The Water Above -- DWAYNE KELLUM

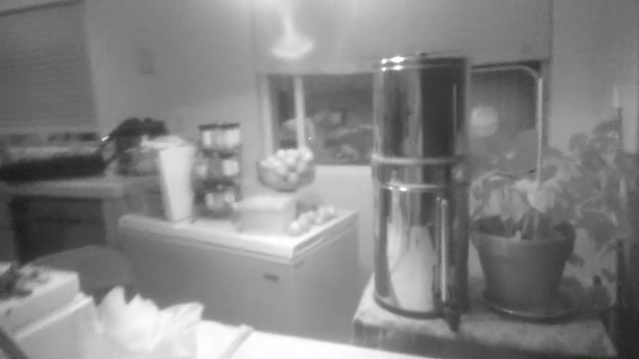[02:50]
the camera the clip recorded in the infrared spectrum showed our kitchen
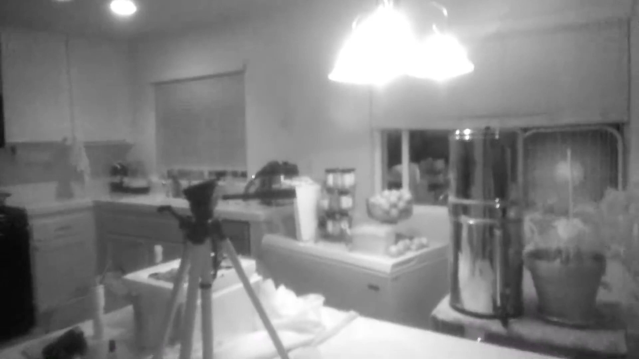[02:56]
in a strange way some items that were dark in regular light showed up light in infrared
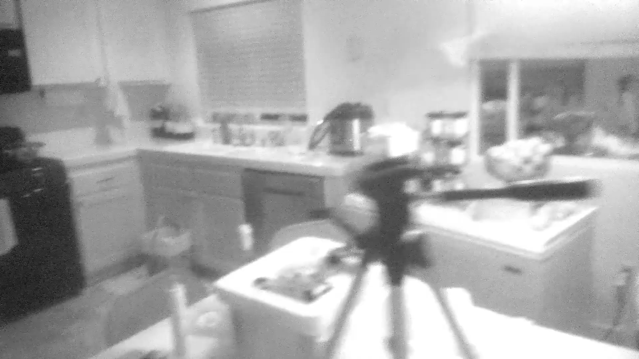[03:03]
and other things look completely different water for example there were three containers of water on the countertop and they recorded black as
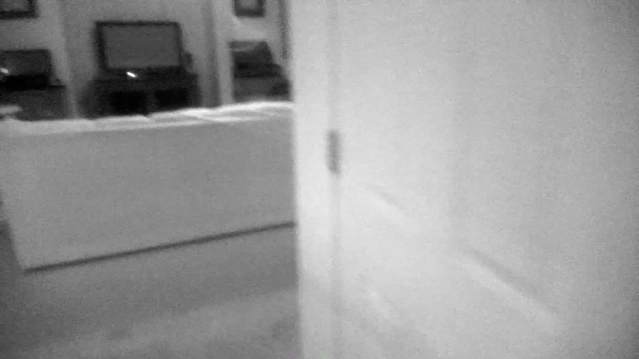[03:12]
I panned the camera it passed the aquarium and it too recorded black I thought this would be something I would like to explore more after
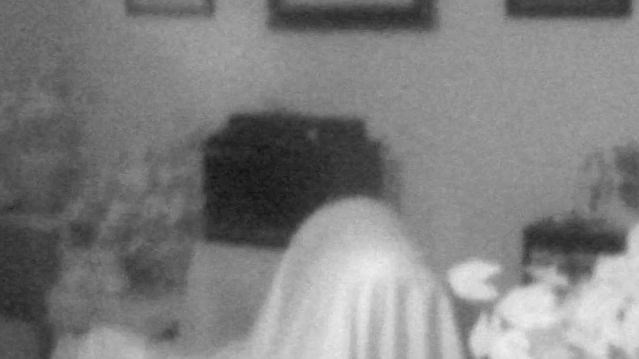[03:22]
the two balloon launches I finished reviewing the video and
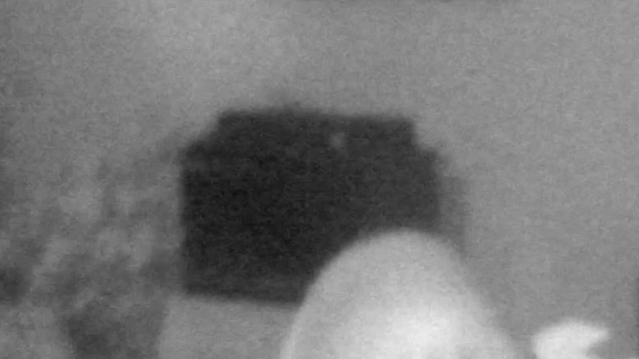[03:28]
the lens needed to be fine-tuned I couldn't do this inside the house because it needed to be